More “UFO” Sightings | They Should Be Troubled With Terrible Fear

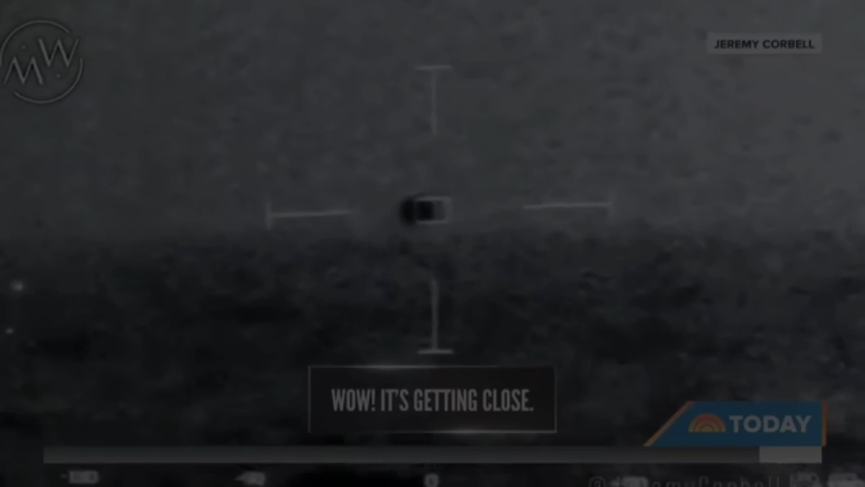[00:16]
Yeah, it's getting close on a pitch black night off the coast of California, newly leaked video allegedly shows one of the U.S.
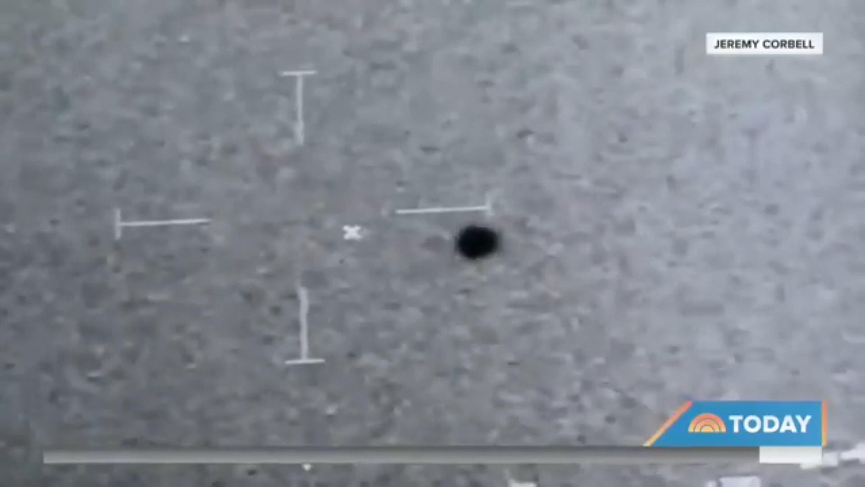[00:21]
Navy's stealth ships tracking an unknown object in the sky. And after a few minutes,
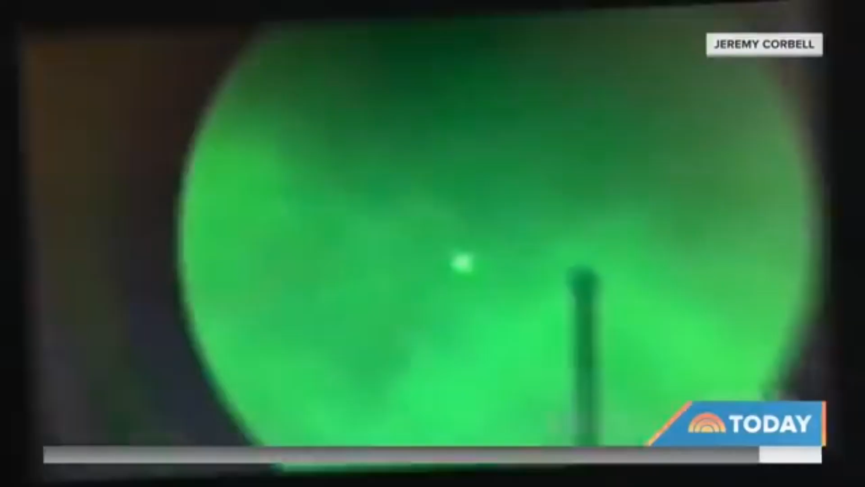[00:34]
who last month released another video of an upside-down pyramid UFO hovering above a Navy destroyer.
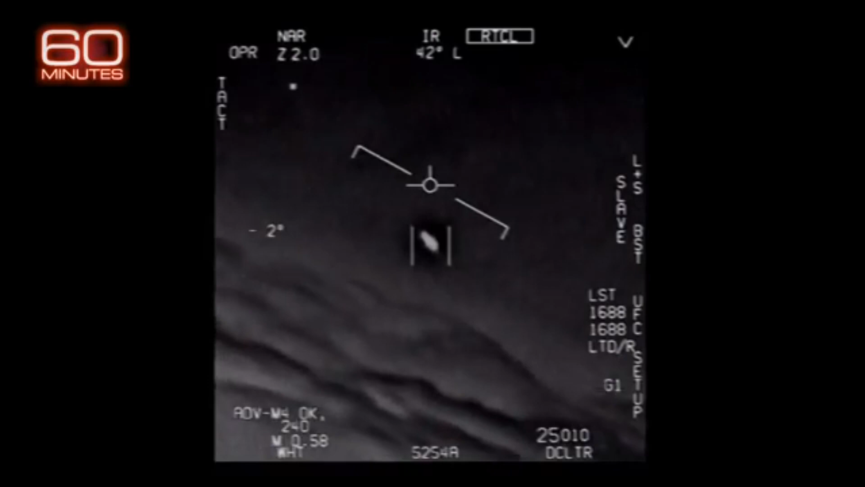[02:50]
They're all going against the wind. The wind's 120 knots far west.
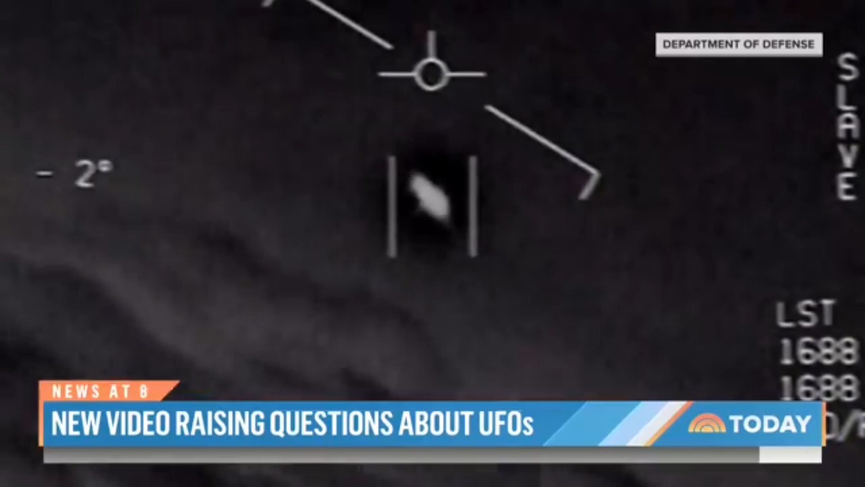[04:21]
Sometimes we're seeing a 50-foot object that can travel at hypersonic speeds and seemingly go into orbit or come down from, you know, altitudes above potentially 100,000 feet.